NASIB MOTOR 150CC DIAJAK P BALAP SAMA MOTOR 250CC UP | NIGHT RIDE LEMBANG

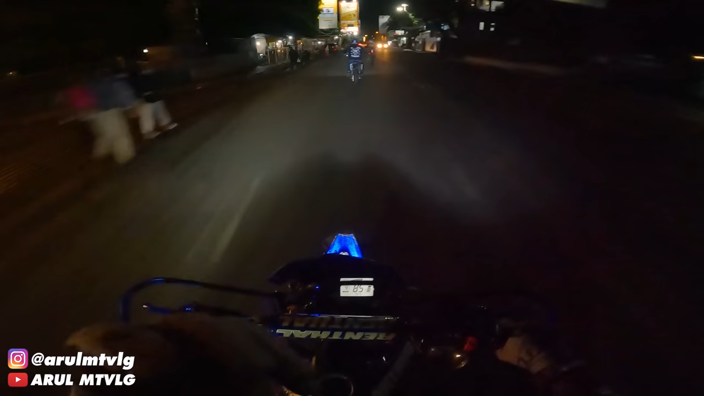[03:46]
Tadi habis diganti kacanya pakai yang bening biar enak kalau malam gitu.
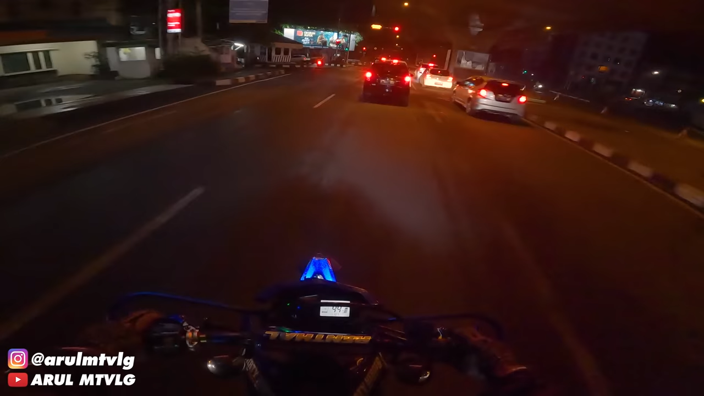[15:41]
Kalau kanan mah ke Setiabudi lagi. Lurus.